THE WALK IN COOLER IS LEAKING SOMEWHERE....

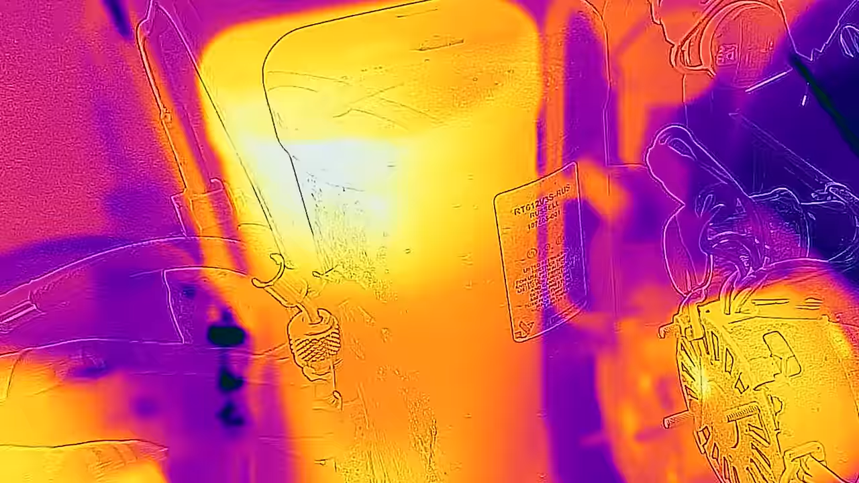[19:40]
All right, so if we look at this guy,
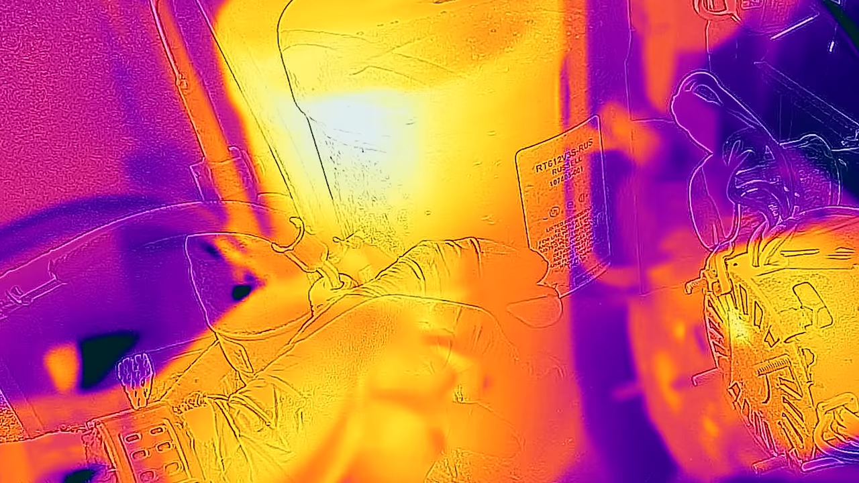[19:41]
my liquid level's now right here,
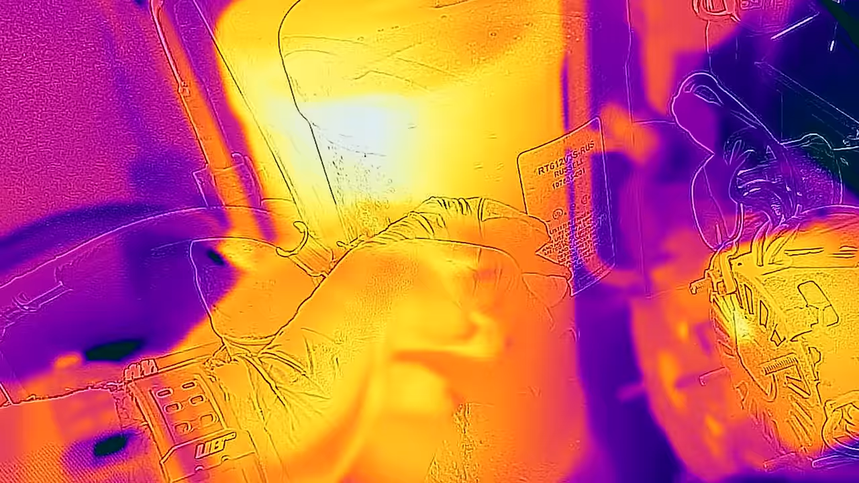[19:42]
right at the 3/4 mark on the receiver.
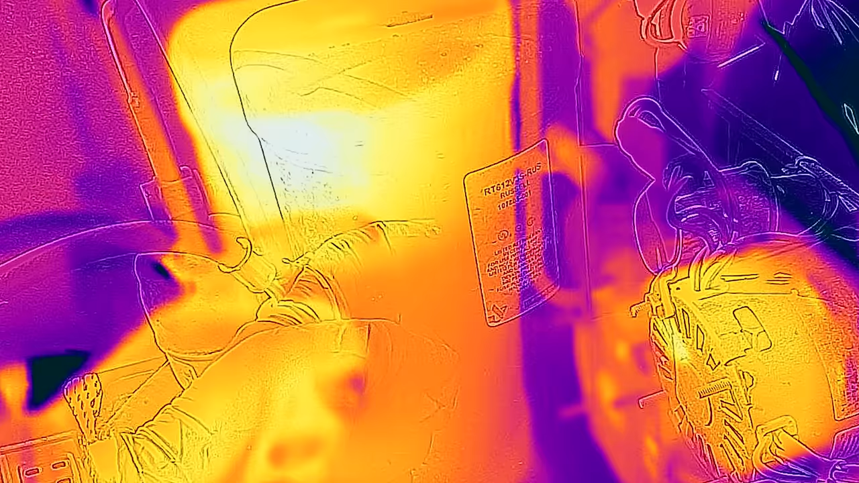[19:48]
You can clearly see it right there. All right, we marked it. The liquid level on the receiver, we wrote 11 pounds, 448A. We wrote it in several places.